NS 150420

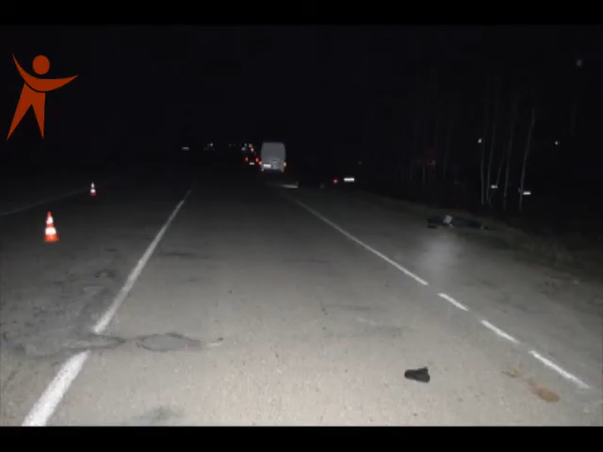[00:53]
Лейтенант міліції загинув на місці події про дорожню транспортну пригоду з потерпілим пішоходом.